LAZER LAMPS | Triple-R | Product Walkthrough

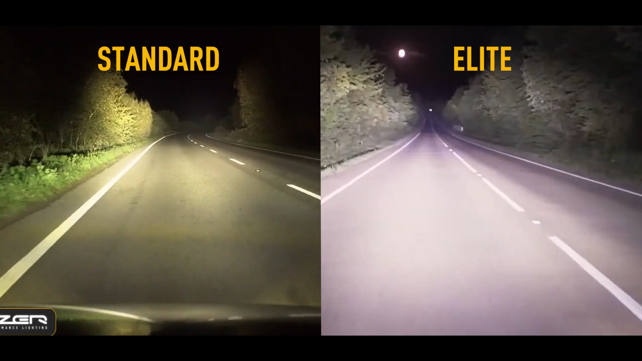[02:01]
higher than the hot spot in the standard of the same size.
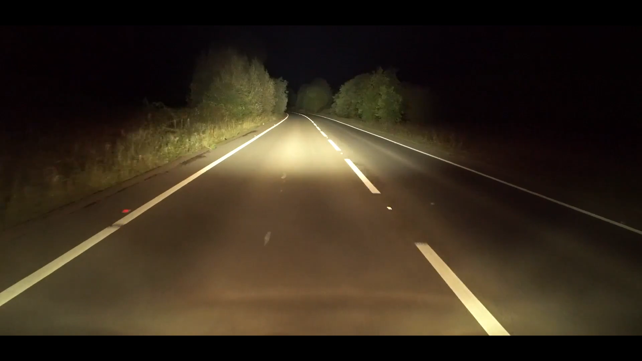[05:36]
on the conditions we've also got a backlight function on a number of these products